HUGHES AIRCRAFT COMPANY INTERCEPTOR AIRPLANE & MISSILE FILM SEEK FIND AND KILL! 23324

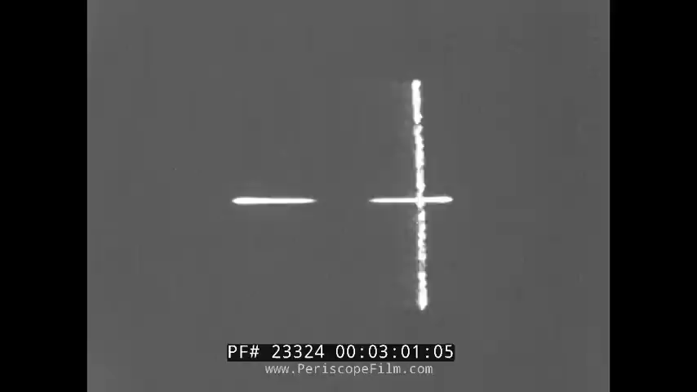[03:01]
attack course for firing on and destroying its unseen target.
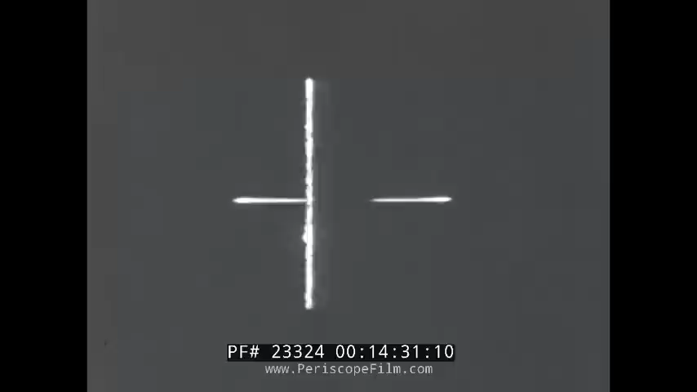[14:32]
Locate the target by radar, fly the interceptor on a straight line course for attacking it, and... ...